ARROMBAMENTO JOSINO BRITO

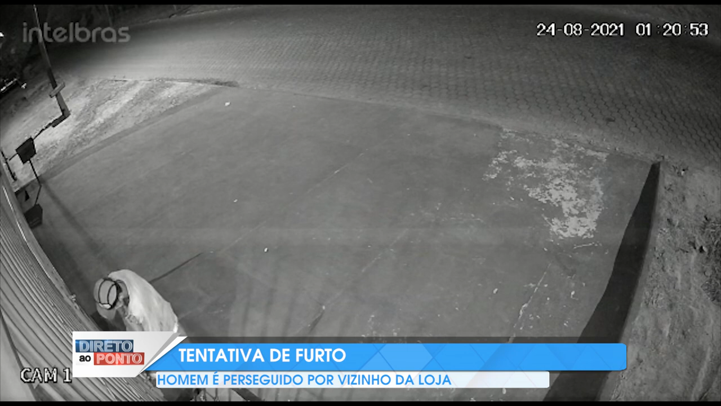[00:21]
Veja que ele observa o local, olha a movimentação e depois tenta utilizar uma barra de ferro para forçar a grade de metal. Cerca de 7 minutos depois e muitas tentativas frustradas, ele consegue abrir a grade de metal. Veja que quando ele força o portão, ele acerta com muita força o seu rosto.